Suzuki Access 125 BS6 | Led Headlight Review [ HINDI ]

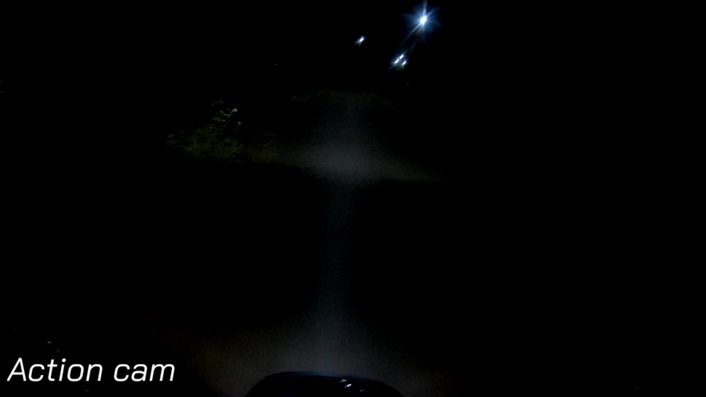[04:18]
है रोड में तो क्लियर हो गया है बहुत बहुत बहुँत बहुत भ Speaking इसका स्प्रेड आउट है और घर के तरफ में मुड लेता हूं भी ओके तो यह वीडियो आपको इंफरमडी लगा होगा